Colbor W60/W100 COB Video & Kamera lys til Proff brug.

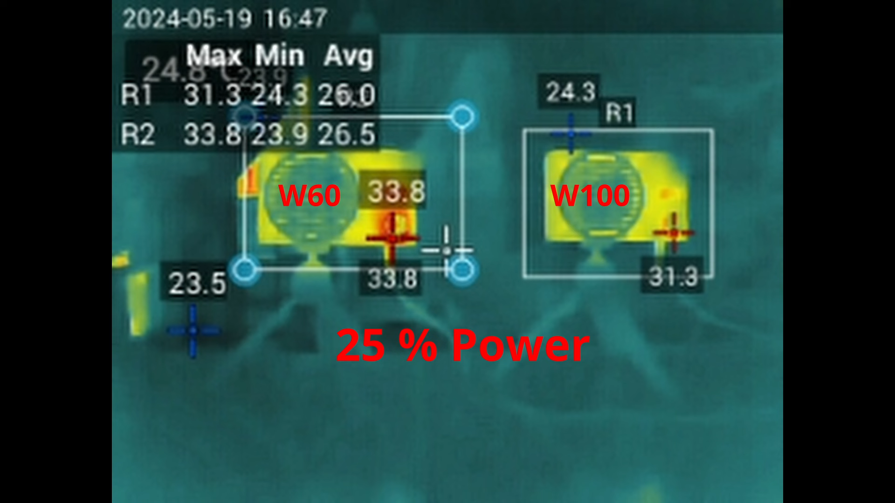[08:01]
Jeg testede også med mit KaiWi thermal camera. Her kan I se resultaterne på V60 og V100 henholdsvis. Og lidt sjovt, at V100 faktisk er ved 25% af V100 31 grader, og V60'erne er 33 grader. Så det er lidt koldere.
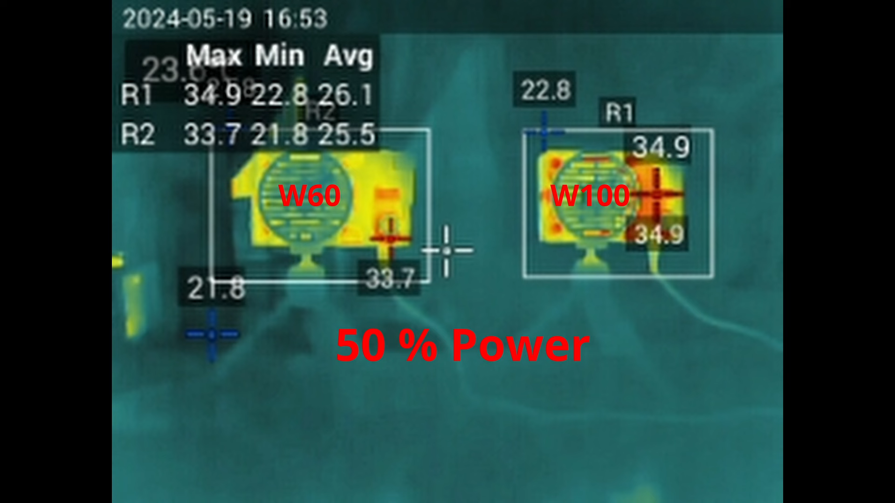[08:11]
50%, så kommer vi op i 33 og næsten 35 grader. Og hvis vi skifter op til 75%, så bliver V60'erne 40, og V100'erne begynder at stige i graderne op i 46, næsten 47 grader på 75%. Lad os skifte til 100 en gang.
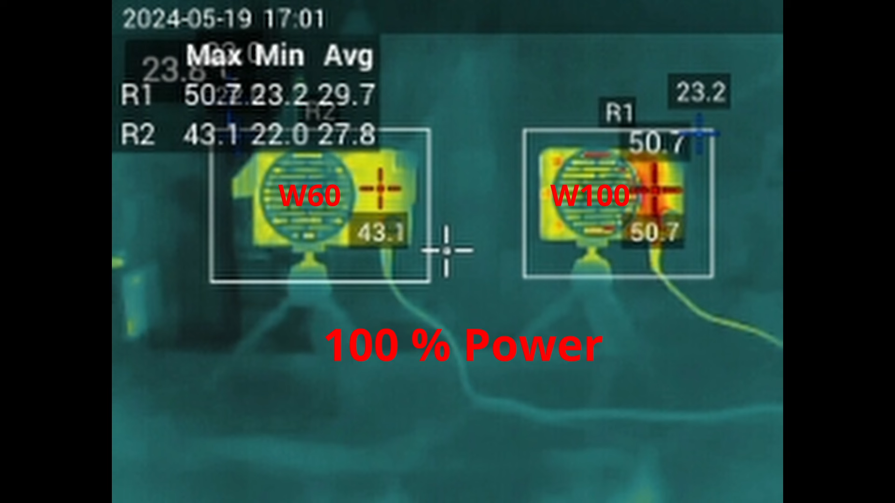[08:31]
Og så er vi på 43 og på 50 grader. Og det er altså på bagsiden af det her LED-lys. Lad os prøve en gang at skifte over til fronten af LED'en, som er blottet her.
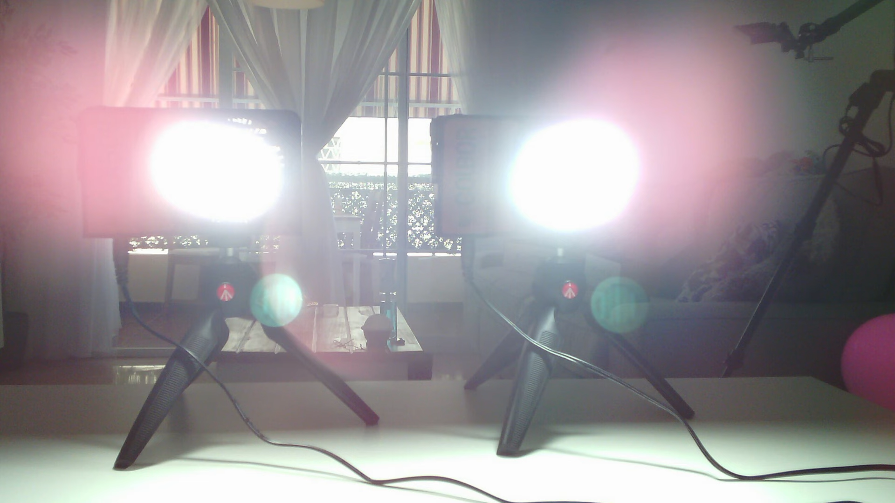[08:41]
Lad os prøve en gang at se på 100%, hvor varme det bliver. V60'erne bliver 58,7 grader. Og V100 stiger altså til 64,2 grader.
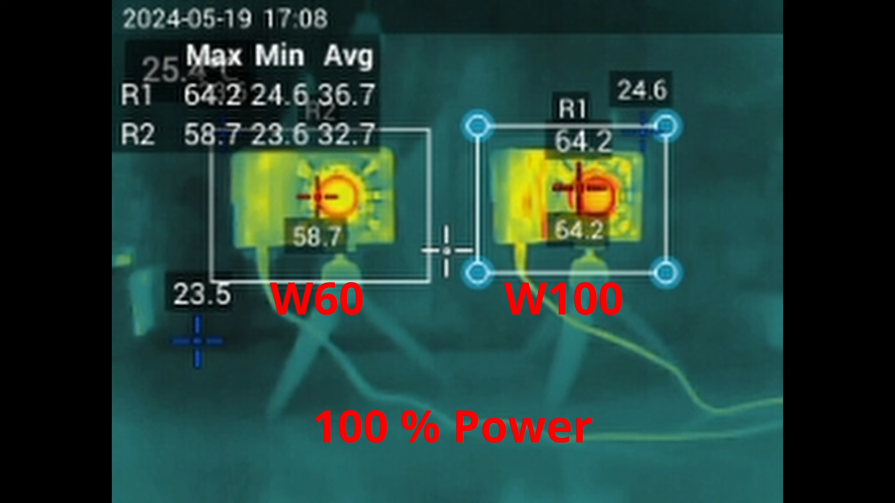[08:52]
Så det er ikke en LED, man skal røre ved, selvom den altså er beskyttet. Ja, super lækker lys fra Kålborg, deres W60 og W100,